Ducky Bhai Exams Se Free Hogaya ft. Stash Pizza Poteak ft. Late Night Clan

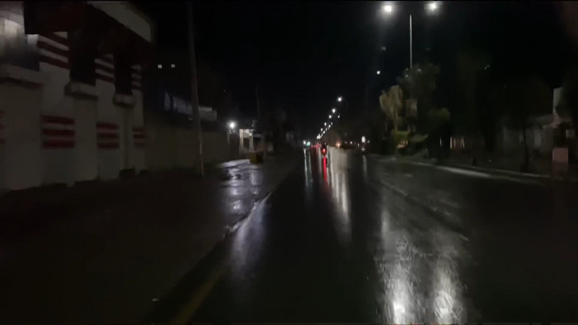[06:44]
जनाब सैरी वाला प्रोग्राम है तो मौसम बड़ा कमाल का हो गया जनाब और ये लाइटें देखो ऐसे पिंक आ रही है जैसे जादू आने लगा यहाँ पे देखे मेरे यहाँ से सूरज वाली है इसीलिए जो है ना ऐसे पिंक आ रही है